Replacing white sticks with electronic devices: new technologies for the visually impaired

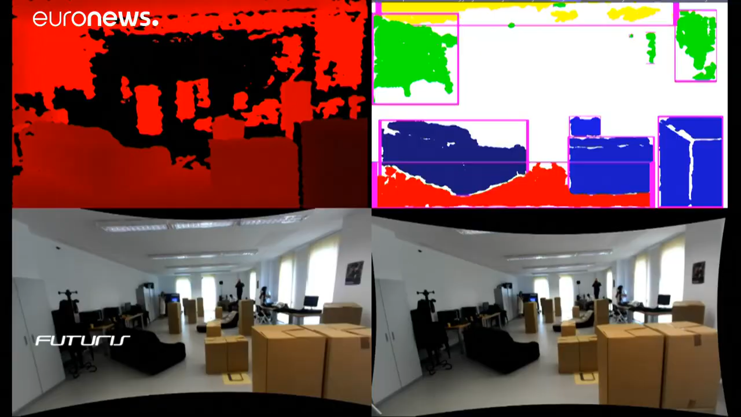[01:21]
The blind person is guided in real time by those 3D sounds together with vibrations or haptic feedback.
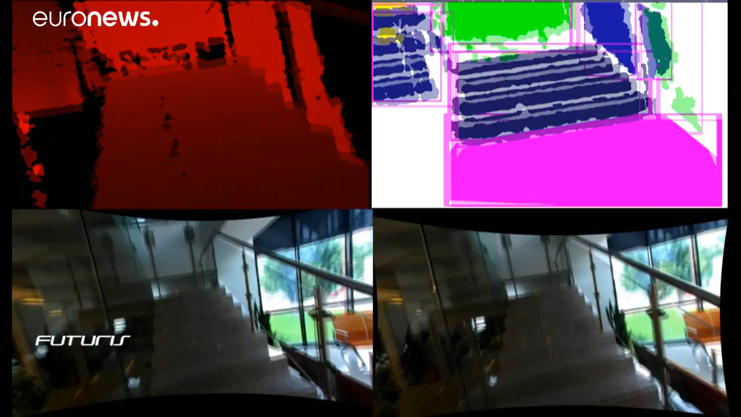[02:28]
Which means it only is around one meter in front of them and up to one meter in height.